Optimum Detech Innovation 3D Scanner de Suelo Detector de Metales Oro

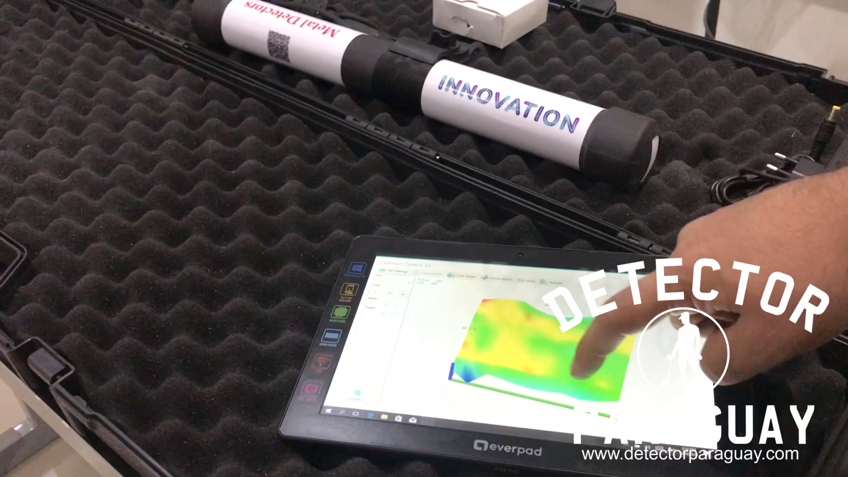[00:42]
Es un detector muy avanzado donde en ese gráfico va a poder tener en azul su detección de túneles y en rojo detección de metales. Es completamente automatizado, entonces cada paso que va a dar con ellos, ellos ya te producen automáticamente tu gráfico.